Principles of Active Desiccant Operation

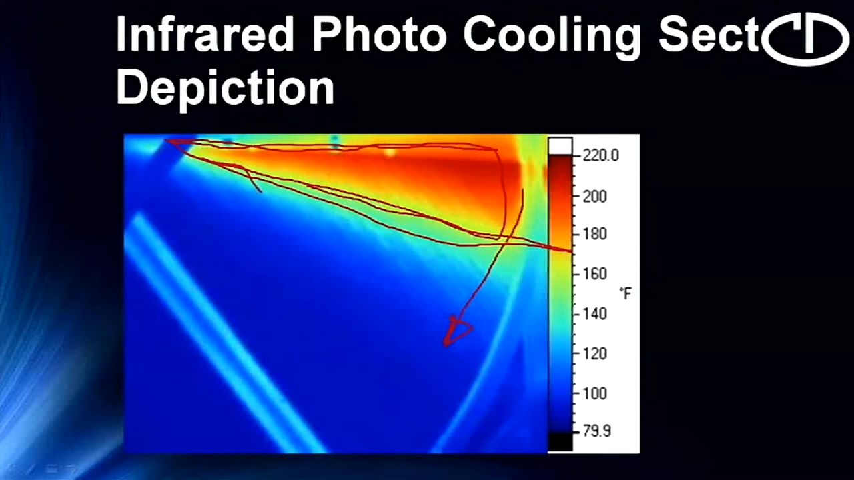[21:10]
On screen: scale top 220.0°F, scale bottom 79.9°F
is moving through it it's turning slowly and you can see it gets to about this point where now it can start taking on moisture so the rotor is adding some heat and it's not doing any work in this sector so that could be called the inefficiency if you will of the desiccant system.